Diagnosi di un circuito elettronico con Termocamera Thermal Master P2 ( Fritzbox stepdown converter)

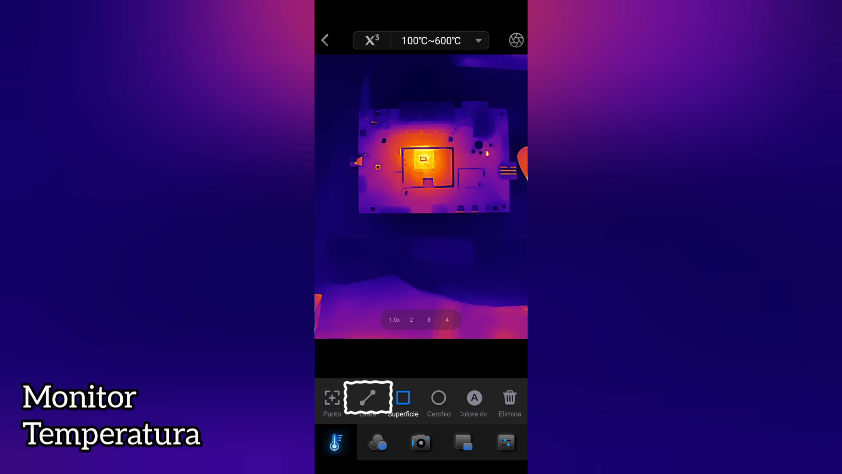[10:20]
monitoraggio o anche circolare con la
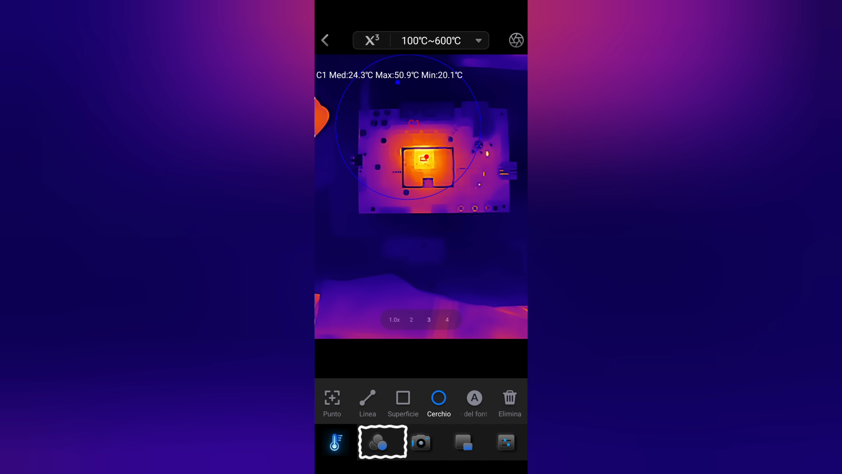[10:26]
On screen: max 50.9°C, min 20.1°C
funzione palette colori è possibile impostare diverse gradazioni di colore per l'immagine
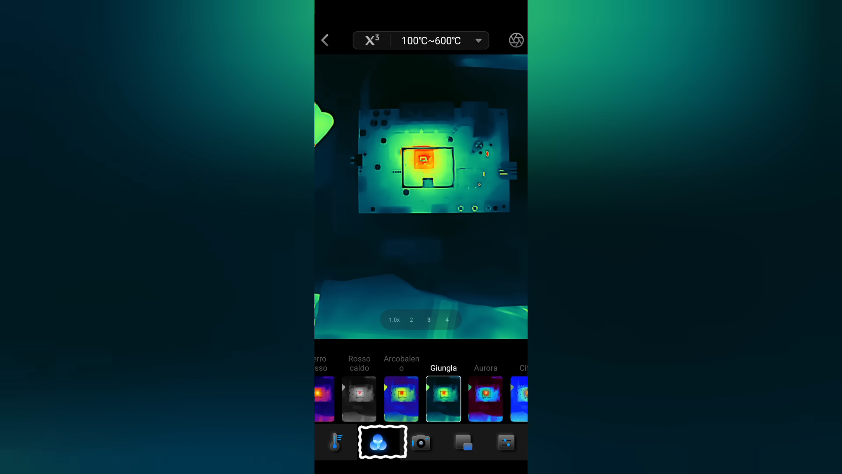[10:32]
visionata terza funzione foto e video da memorizzare nello smartphone